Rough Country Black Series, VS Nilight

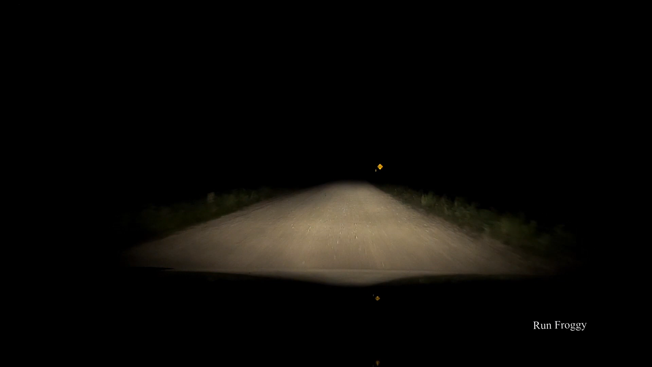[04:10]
keep in mind this is only when the camera picks up so it's limited at best right now I'm cruising
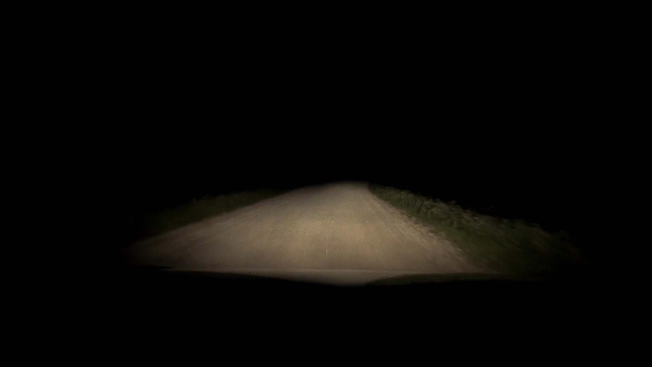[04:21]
with my low beams on and this is with my roof lights on the camera really doesn't do any justice but everything is lit up
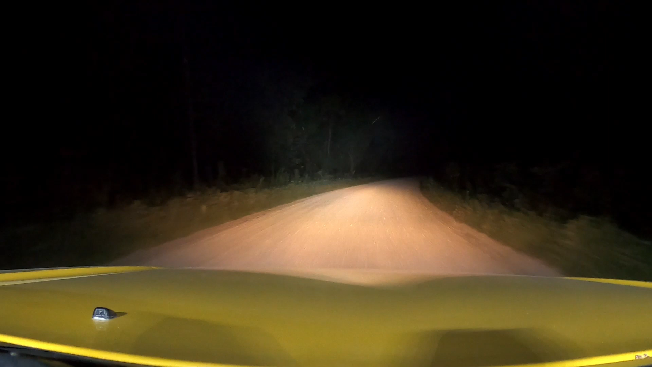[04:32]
so now I'll just give you guys some video of me switching between low high and lights so